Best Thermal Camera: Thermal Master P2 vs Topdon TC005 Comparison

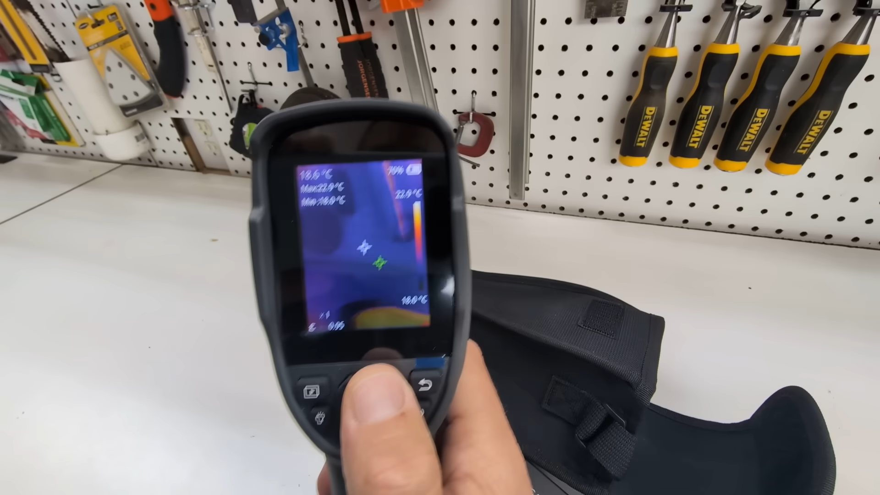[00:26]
It's got some features and some benefits that I
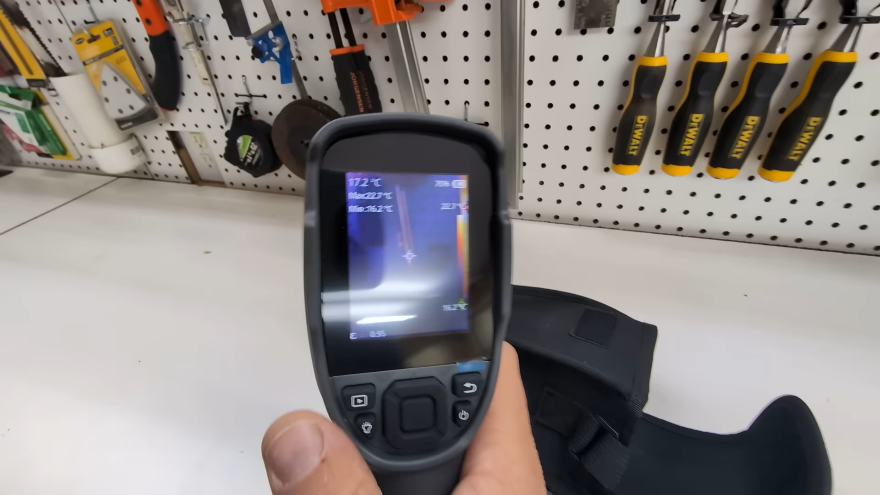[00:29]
On screen: spot 17.2°C
personally picked this unit which is the the five. This series ends in the five. So this is the TC005. The 004 only has one camera.
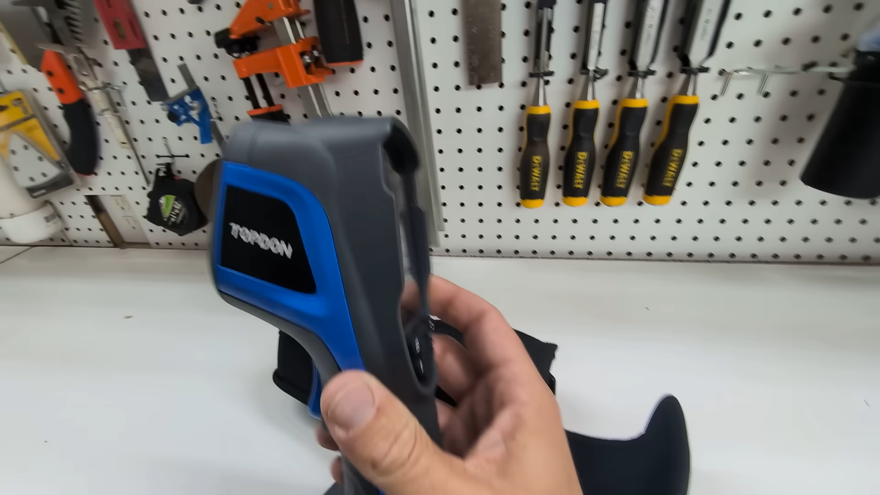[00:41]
This one has the ability to have two pictures over laid on one another.
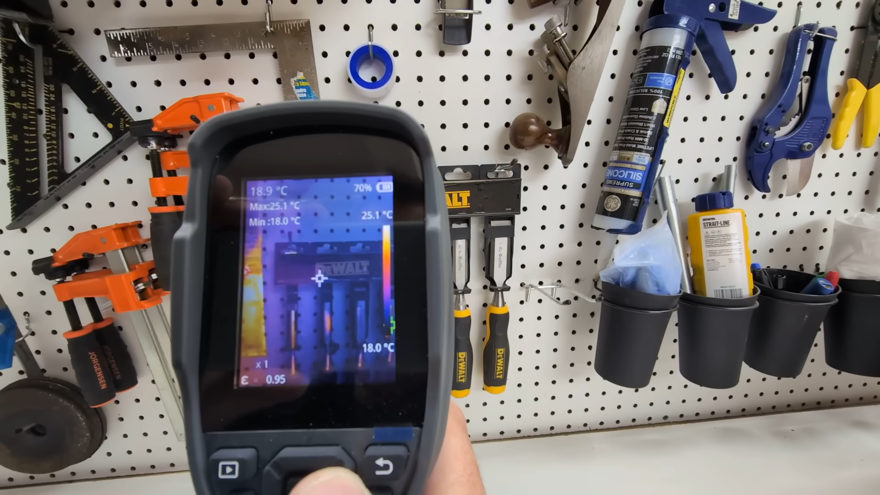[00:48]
On screen: spot 18.9°C, max 25.1°C, min 18.0°C, scale top 25.1°C, scale bottom 18.0°C
So you can see the word Dewalt there and if I put this up to a hundred percent of just thermal you can't read that word anymore because that
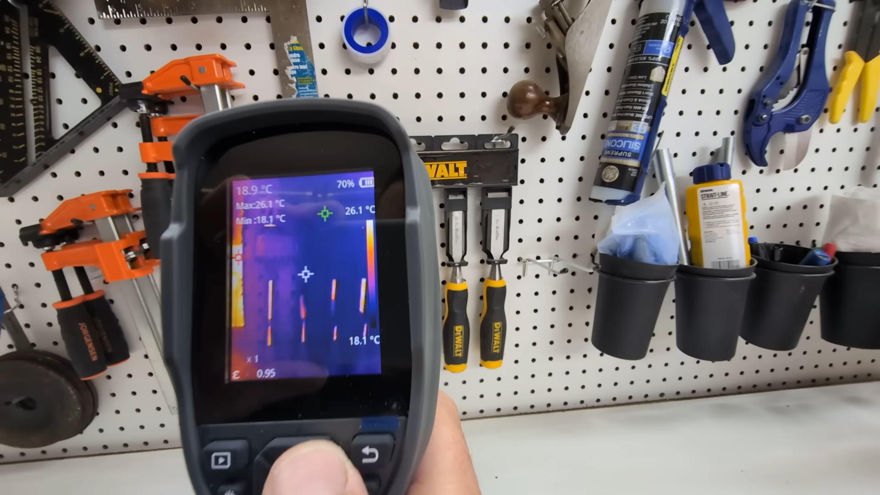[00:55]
On screen: spot 18.9°C, max 26.1°C, min 18.1°C, scale top 26.1°C, scale bottom 18.1°C
word does not have any difference in temperature and you'll see what I am seeing is temperature is actually just reflection of heat on those surfaces.
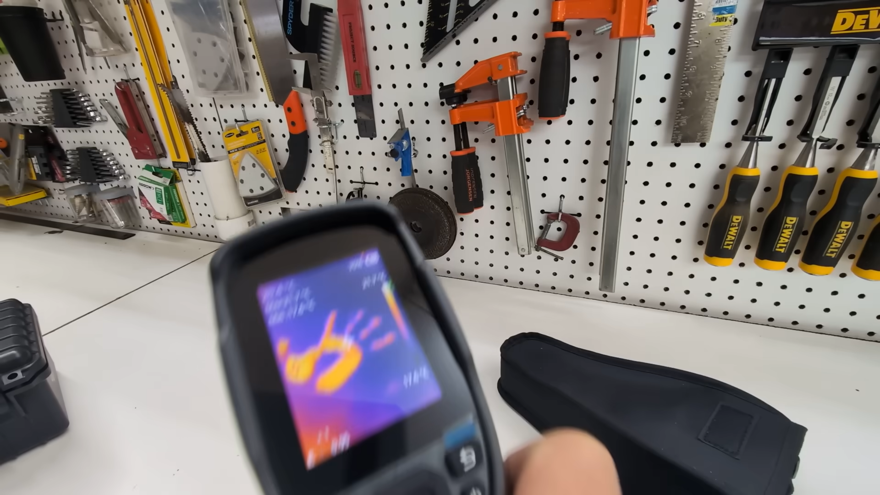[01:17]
So if you're doing work especially in the electrical or solar space and you want to have an accurate tool
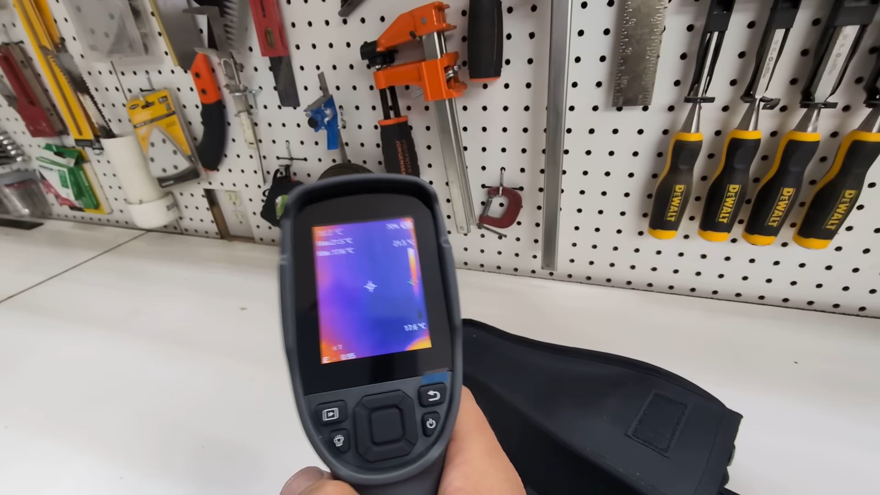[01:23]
for measuring the output of infrared so a thermal camera this one is a really handy tool
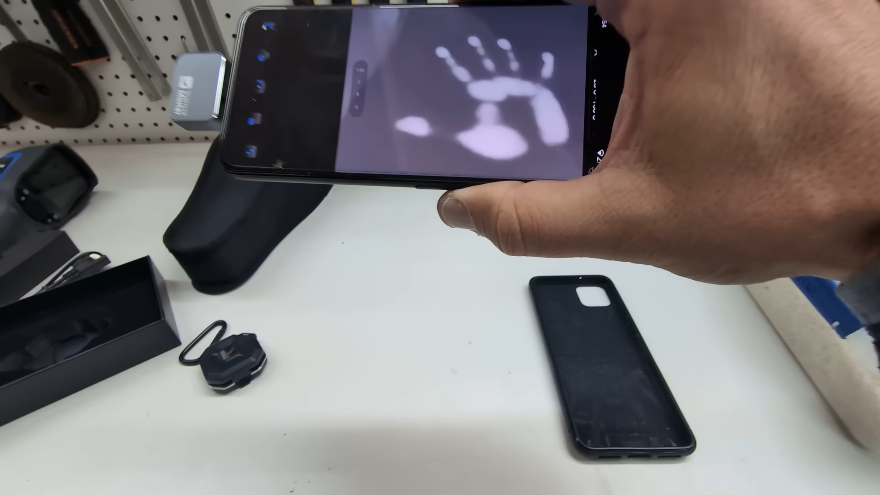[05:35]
Now I have it set into the grayscale mode and you can see that handprint right there it's it's very clearly able to pick that up and what you can do with this as well is you can pick
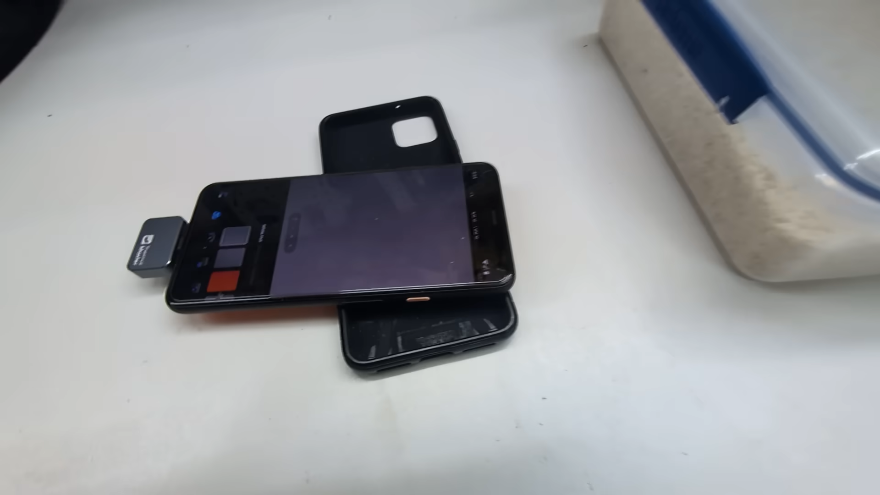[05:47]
the color mode that you see things in and that mode
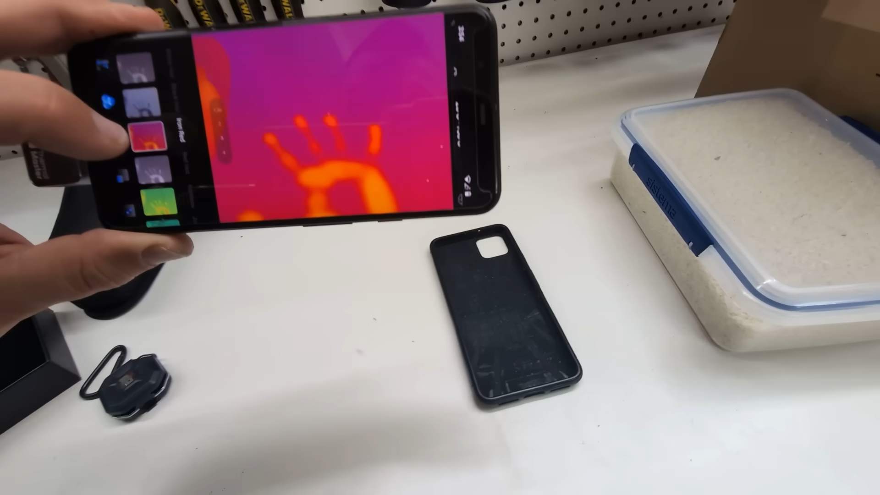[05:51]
is actually showing it to you as a live version of it translating that color onto the
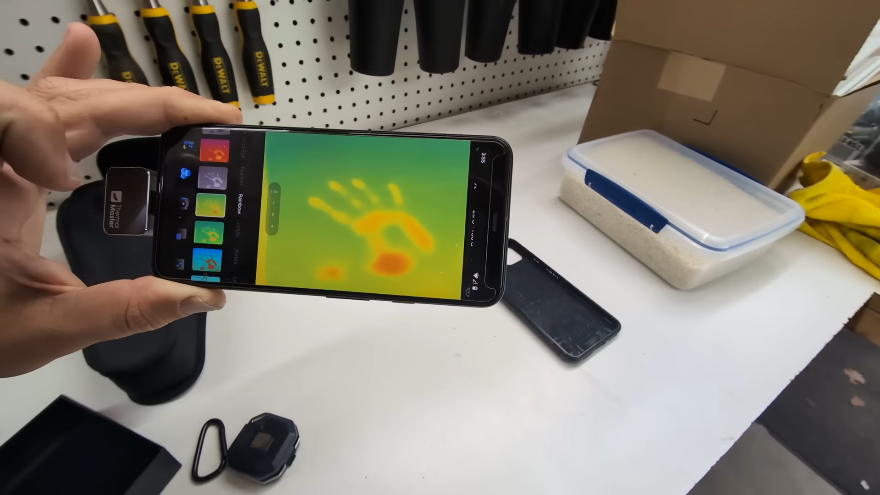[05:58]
image of capture and the way that it describes the heat between those colors.
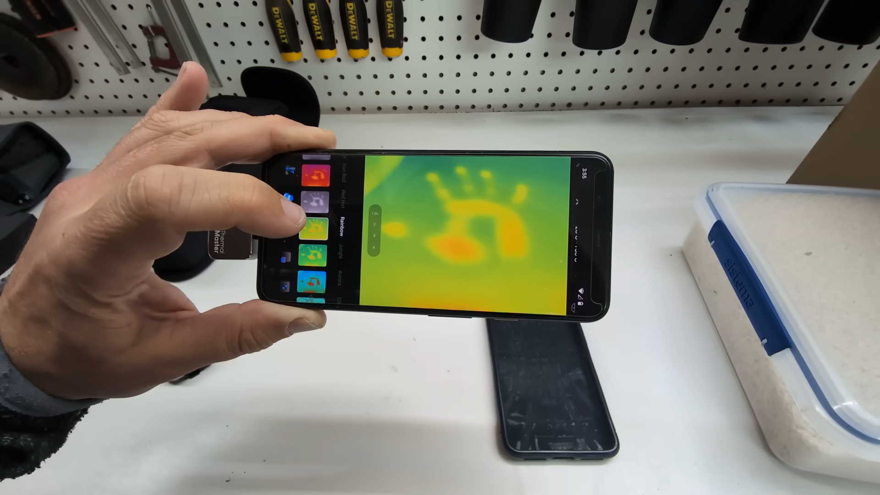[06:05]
So there's some options there but the really neat feature I appreciate
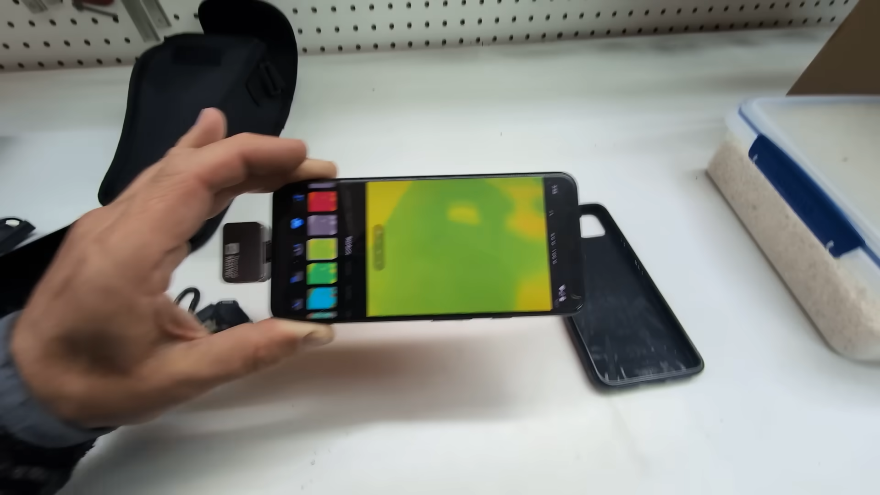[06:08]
the most about this is not only is it small but when you record video the